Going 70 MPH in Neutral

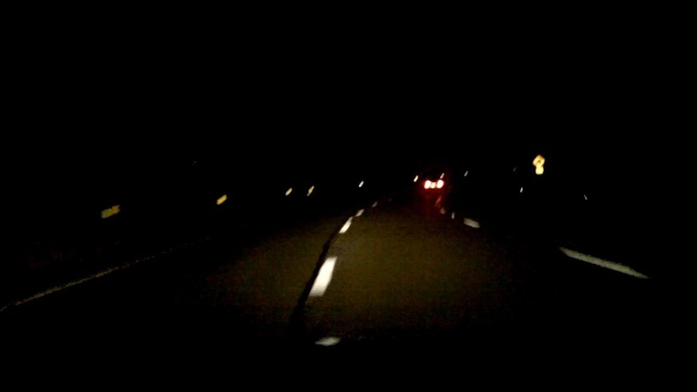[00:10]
It's hitting 80 miles an hour in neutral. Runaway truck ramp. Yeah, I know. Looks like it's been used a few times, got some fresh dirt on it. Speed never ends. Ah, he's climbing up.